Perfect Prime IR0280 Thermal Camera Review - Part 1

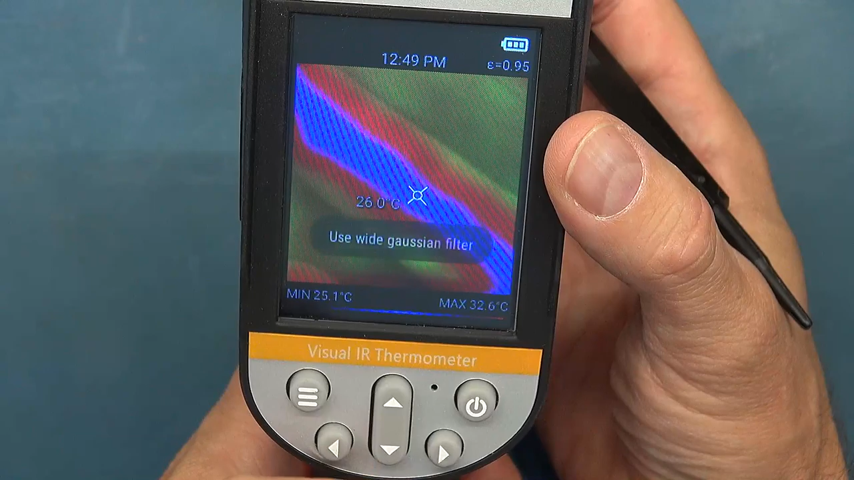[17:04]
On screen: spot 26.0°C, max 32.6°C, min 25.1°C
And then the wired Gaussian filter is the one I prefer. It seems to have the kind of smoother edging.
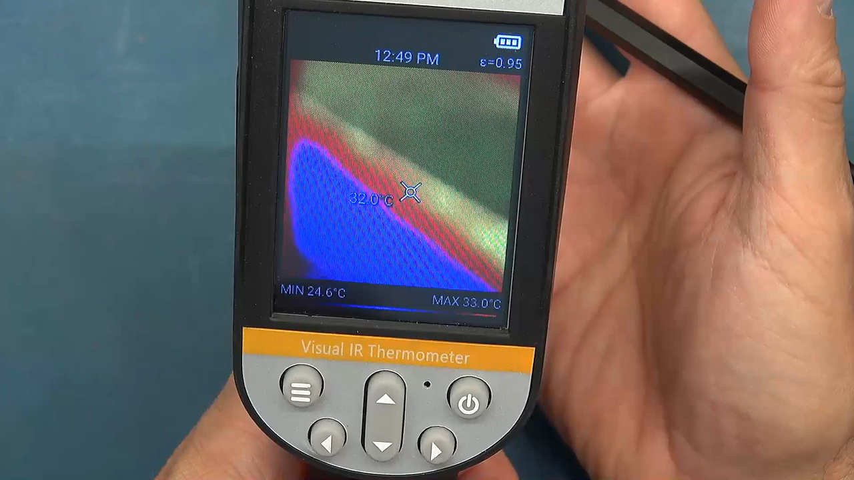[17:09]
On screen: spot 32.0°C, max 33.0°C, min 24.6°C
It's obviously doing some trickery to filter out some of the noise with the thermal image.
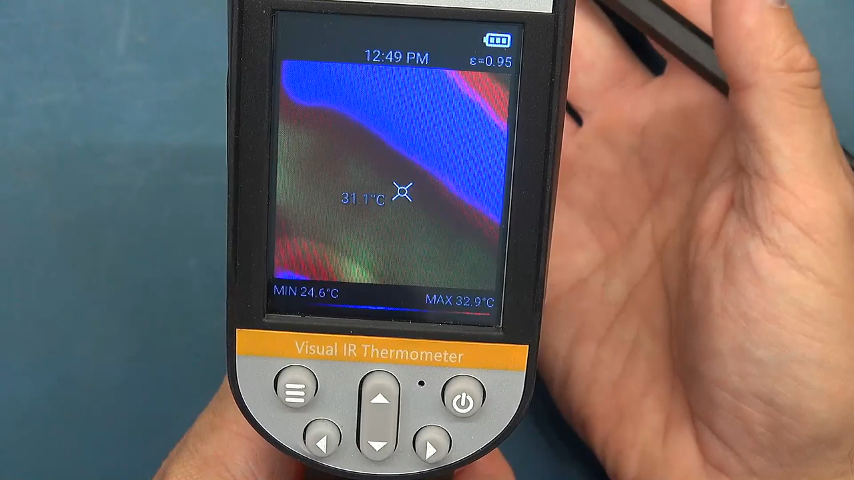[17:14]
On screen: spot 31.1°C, max 32.9°C, min 24.6°C
The other button is a zoom.
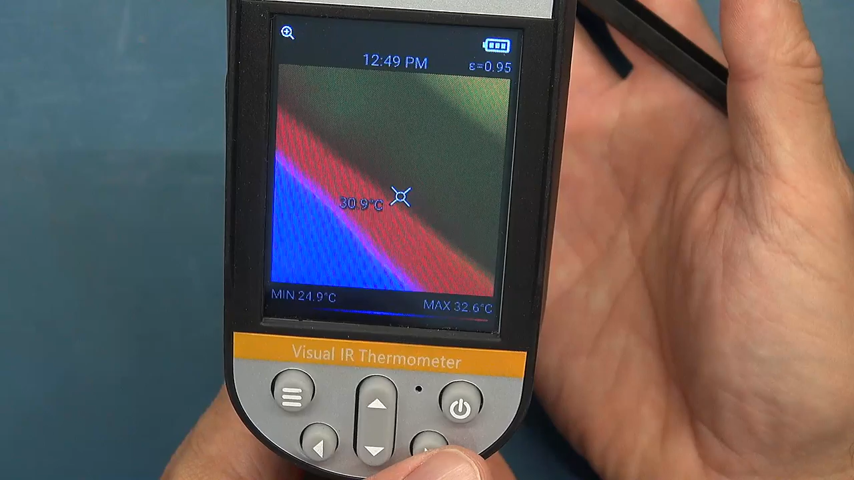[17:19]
On screen: spot 30.9°C, max 32.6°C, min 24.9°C
So if I click there, you can see it's actually zoomed in. And there lies a little
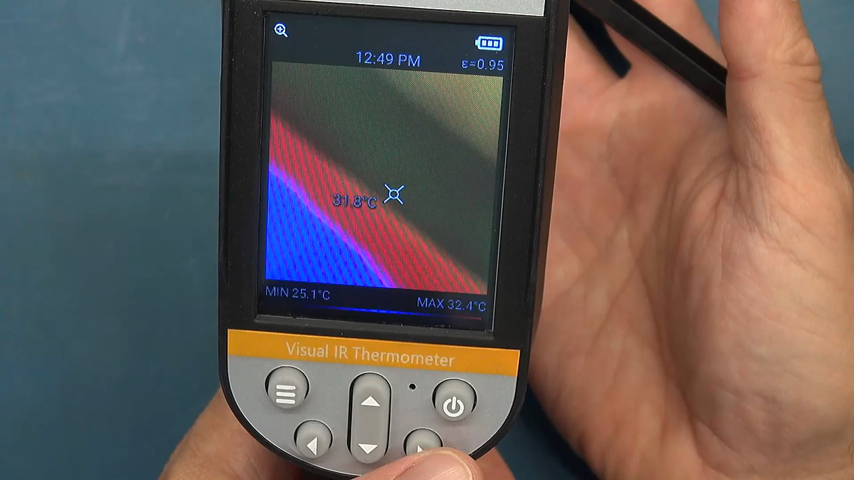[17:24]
On screen: max 32.4°C, min 25.1°C
issue I'm going to show you a little later on.
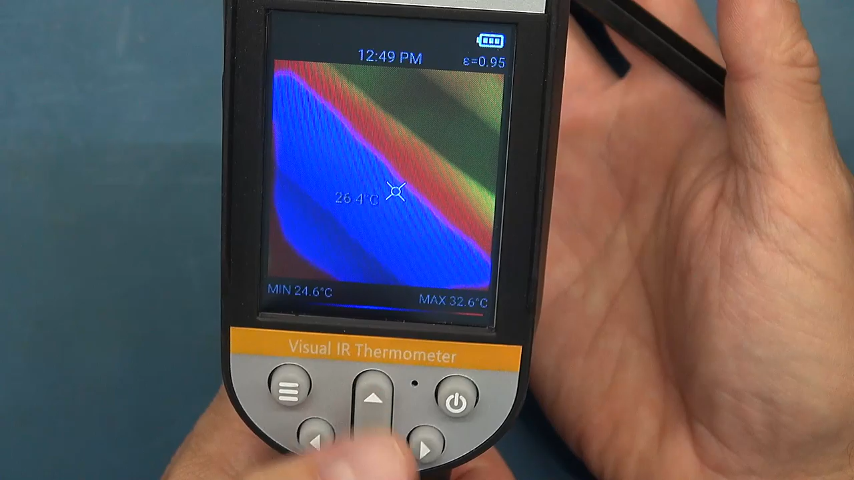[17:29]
On screen: spot 26.4°C, max 32.6°C, min 24.6°C
Not quite with the zoom, but when we're switching in between the blending modes. We then go to our menu system.
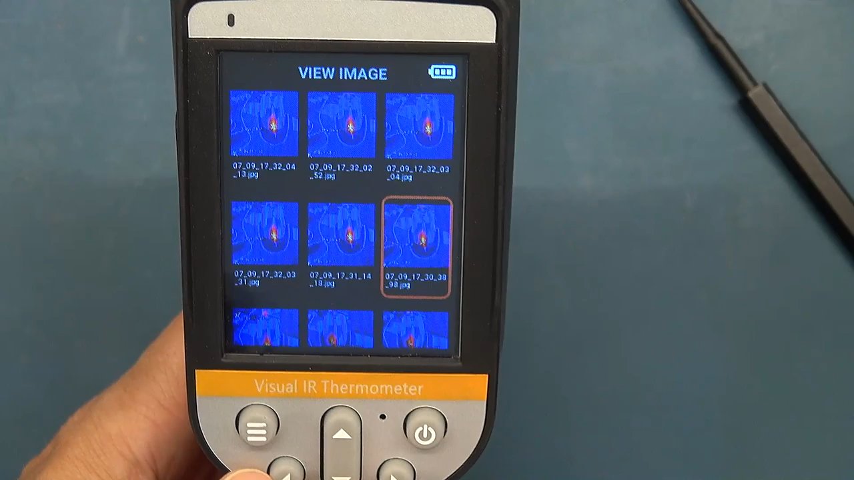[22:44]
So here again, you can use the cursor. I can go down.
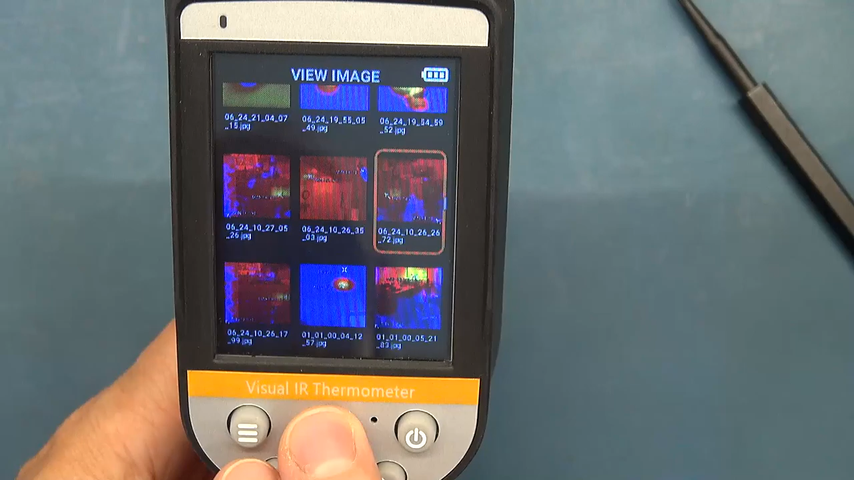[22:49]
I've got lots of images here that I've been playing around with and what have you. But you can go down. I'm going to find one.
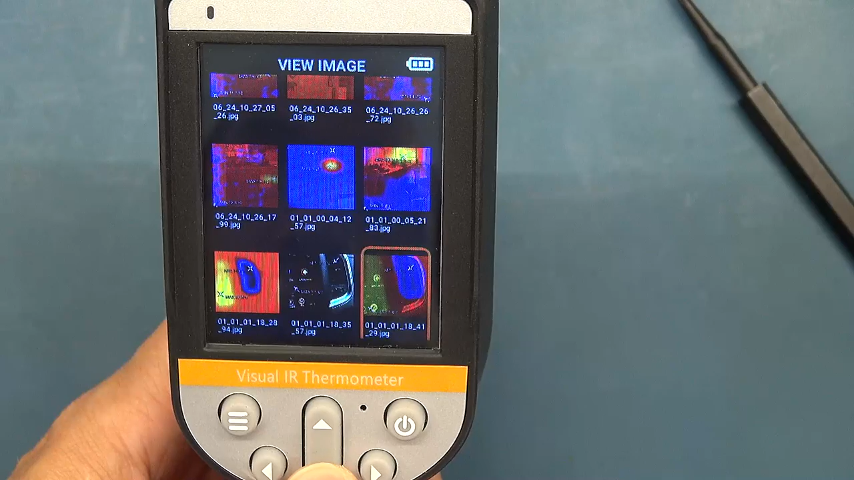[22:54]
There's one in my vehicle. I was looking at the air vent when the air conditioning was on.
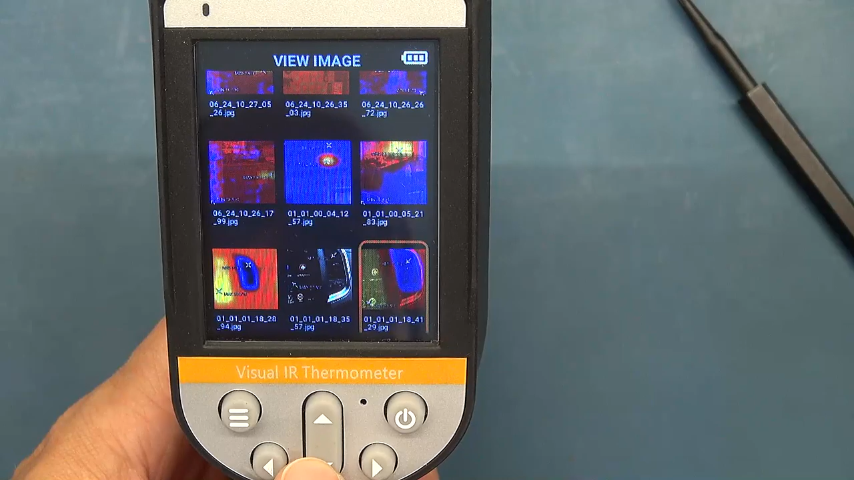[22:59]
But I'll show you one where there's potentially a useful application.
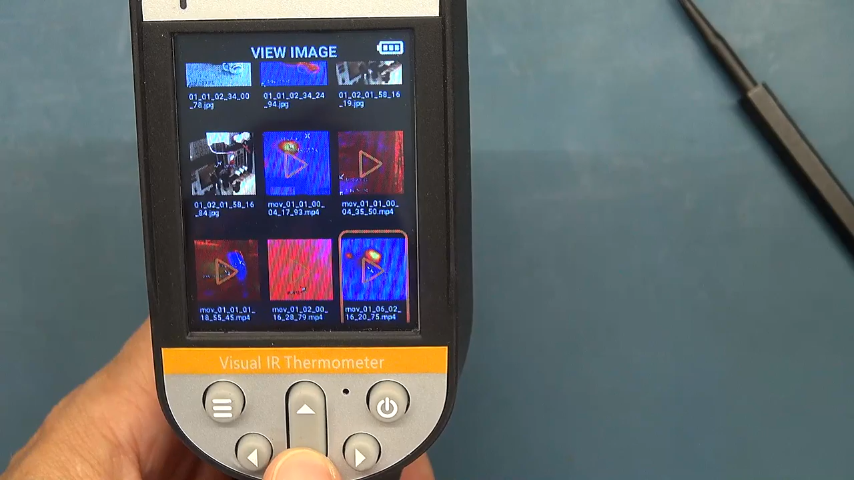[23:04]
These ones with the big play button are videos.
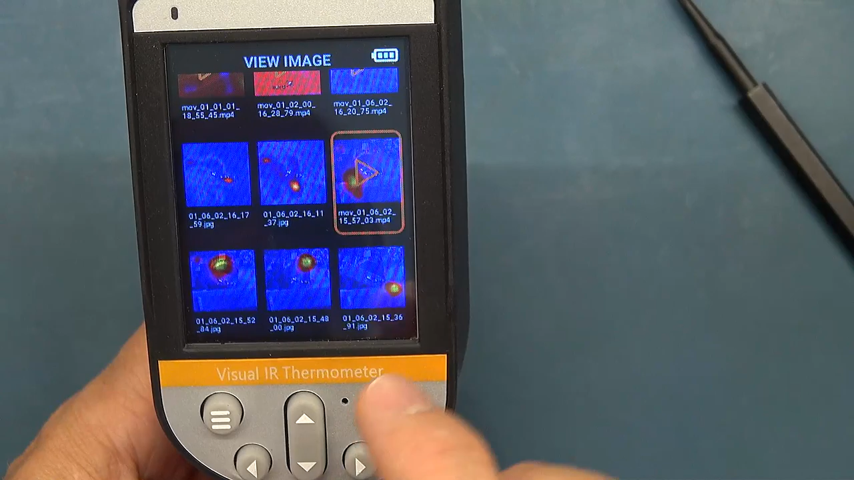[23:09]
I'll just click on that and just see. This was a motor.
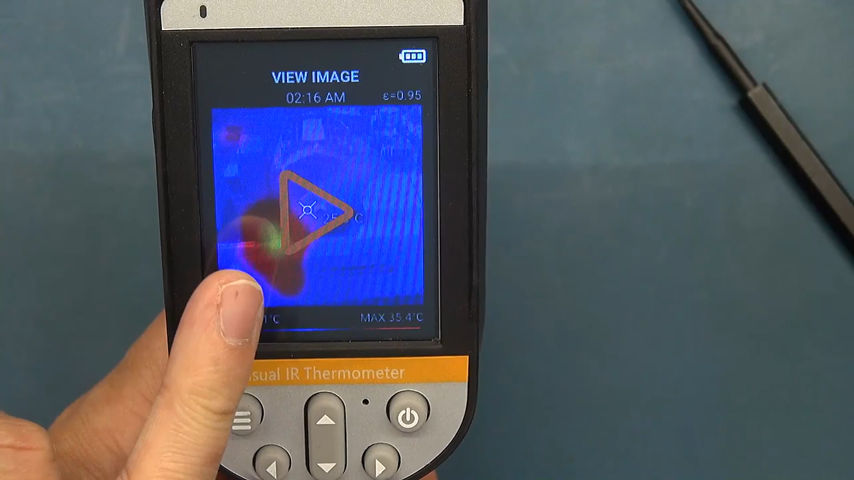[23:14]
On screen: max 35.4°C
So what I did was that if you've looked at my previous videos on thermal cameras, I've got a motor that I swing around slowly with a heated washer.
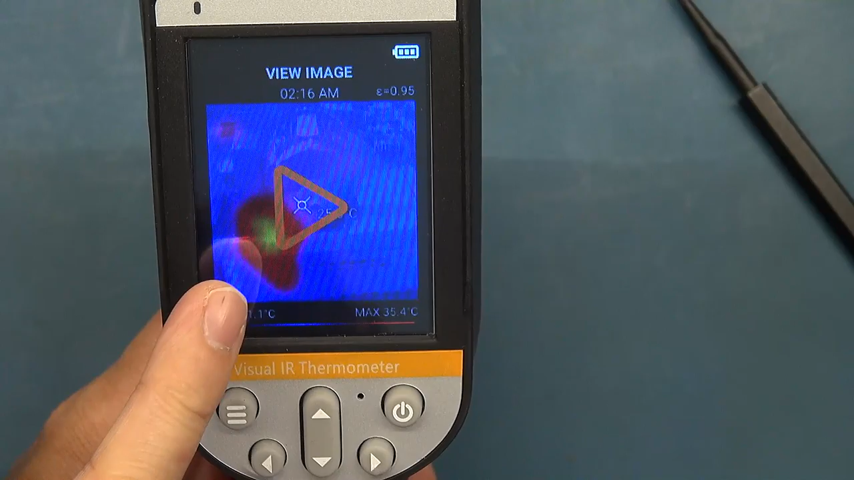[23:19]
On screen: max 35.4°C
And if I click on that and you can see,
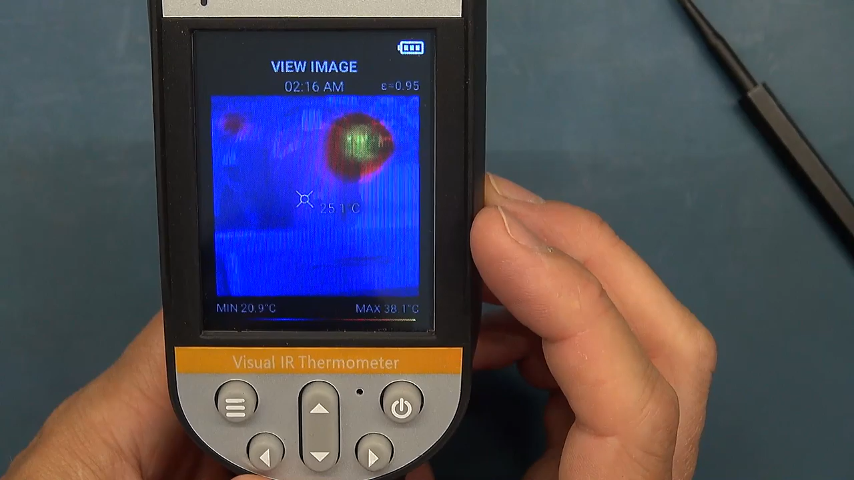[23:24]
On screen: max 38.1°C, min 20.9°C
even though this has got a very slow frame rate, I say the video is not that long,
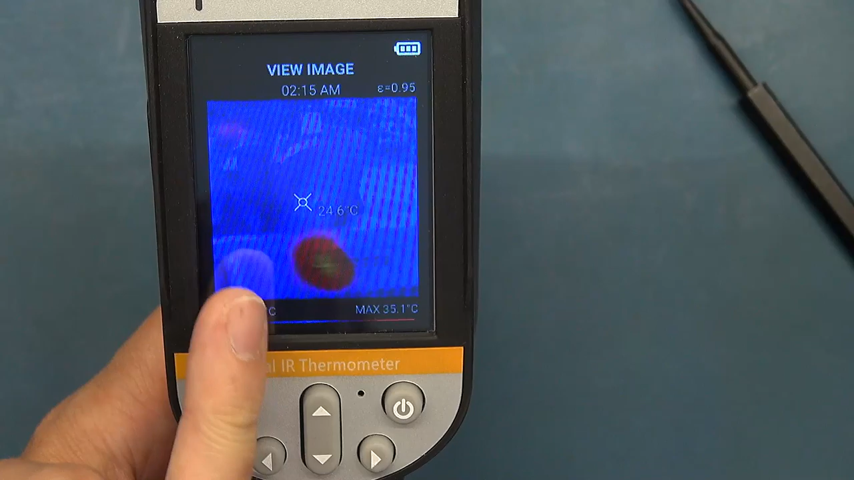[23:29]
On screen: spot 24.6°C
it's still able to capture that reasonably well. I was quite surprised.
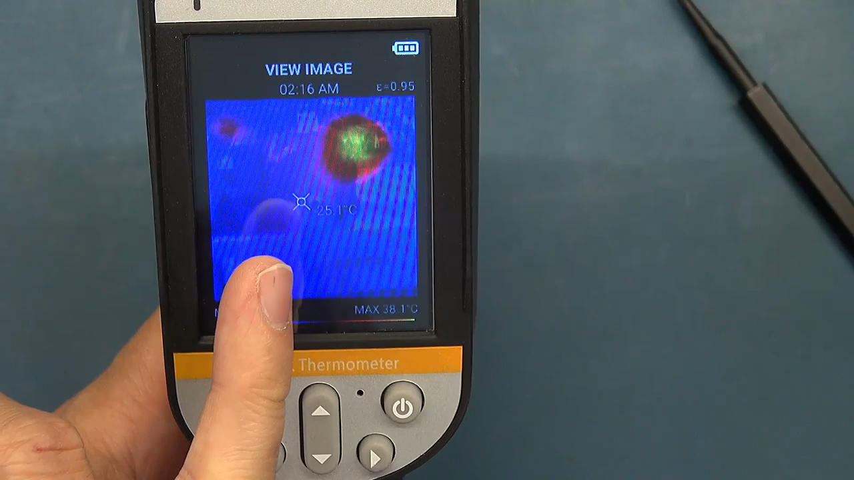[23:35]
On screen: max 38.1°C
I've seen, if you go and look at my review across, I review a whole lot of thermal cameras and
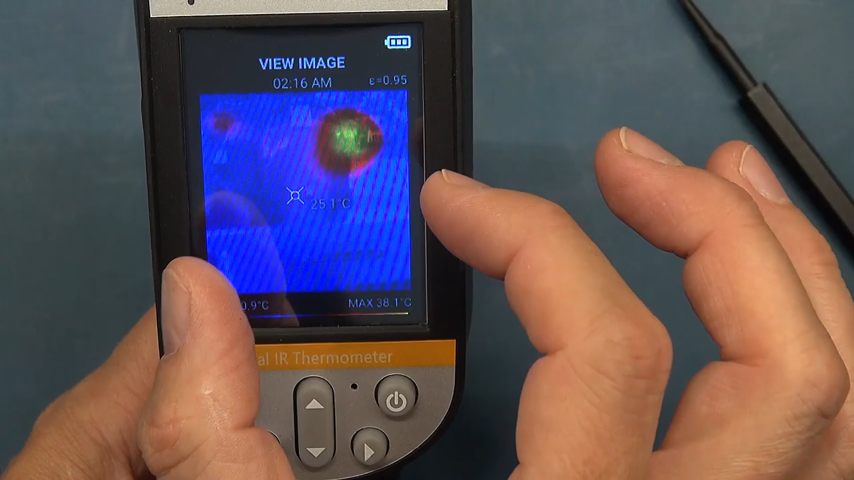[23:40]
On screen: max 38.1°C
I show some of the video capture where cameras can do that.